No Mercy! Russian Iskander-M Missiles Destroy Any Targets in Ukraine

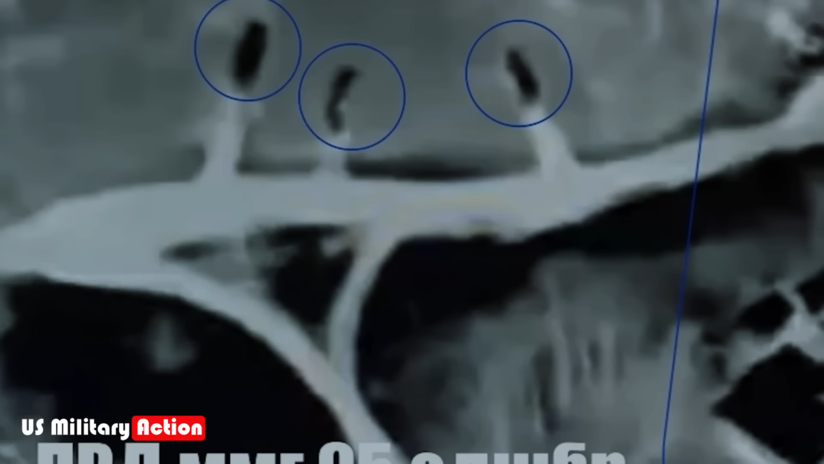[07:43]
Ukrainian military hardware, a primary target.
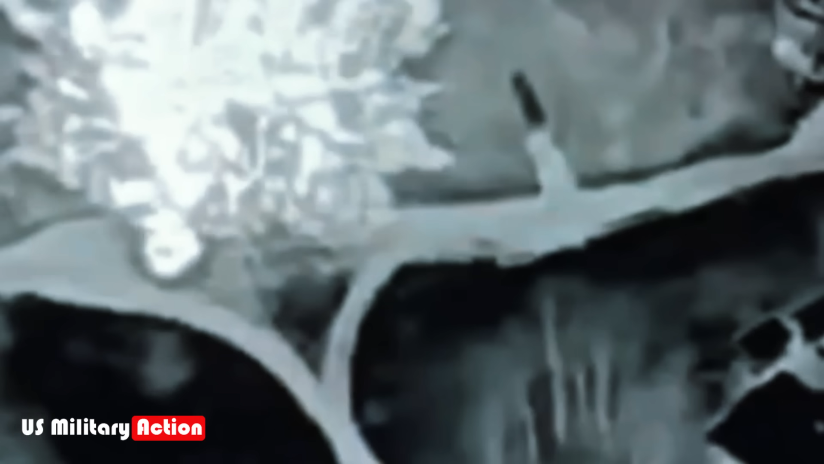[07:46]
Iskander's excel at destroying. Concentrated armor, artillery, parked tanks,